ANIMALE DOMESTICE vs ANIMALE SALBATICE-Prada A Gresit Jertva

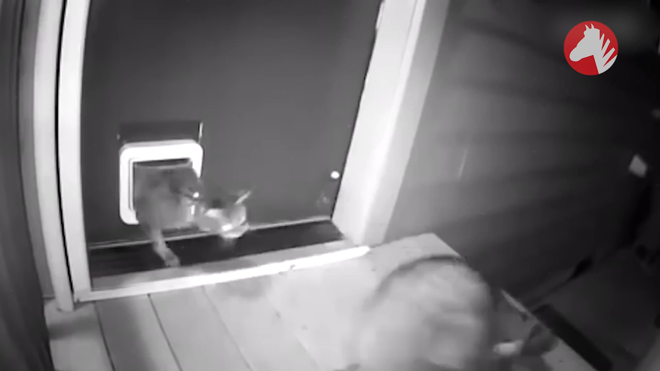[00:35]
Nici de coiot nu se teme, chiar dacă pierde în fața lui la capitolul mărime.
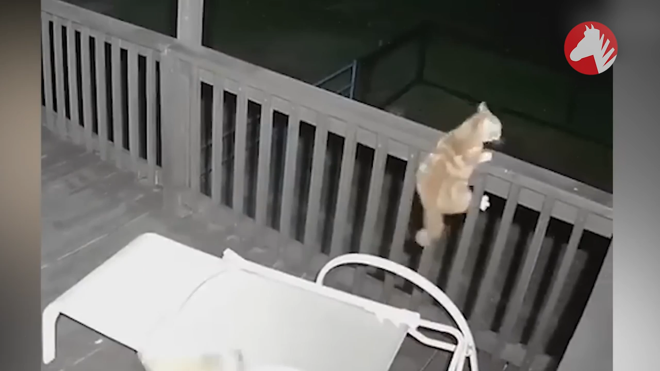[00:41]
Motanul însă se ascunde, apoi în general se urcă sub acoperiș.
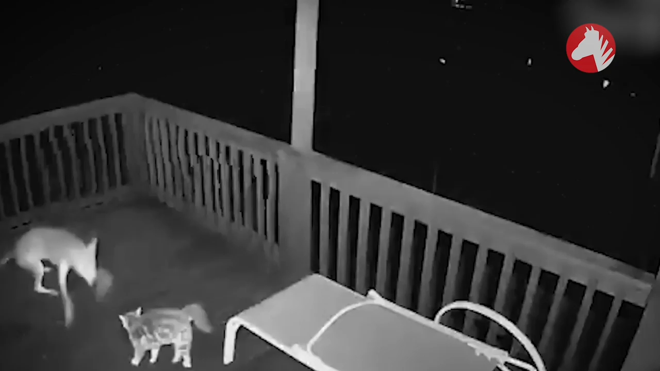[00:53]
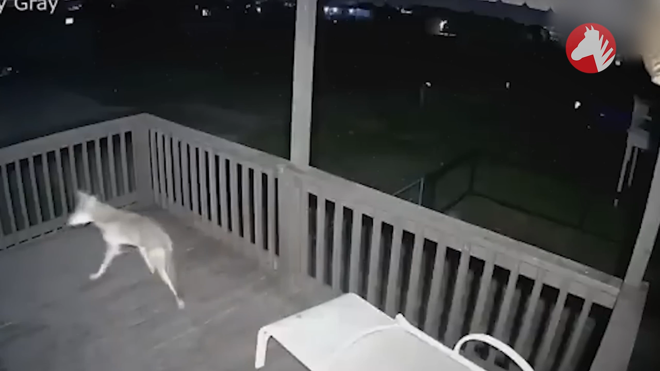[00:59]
Coioții nu pot să urce așa, deci pleacă fără nimic. Motanul coboară rapid înapoi.